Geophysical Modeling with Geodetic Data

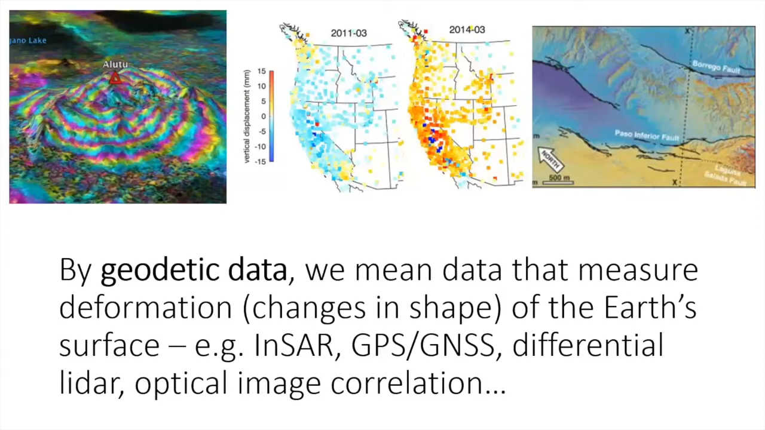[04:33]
and post movement um point clouds and you can recover all three components of deformation insar you can't uh and so you can only measure one component of deformation and we'll talk about that next so this is a very idealized setup of what insar can measure um you have two passes of a satellite um phase you measure before something moves in the phase that you measure afterwards and the interferogram the inside data that you make is basically the difference of the two phases between the pre the pre uh movement measurement and the post movement measurement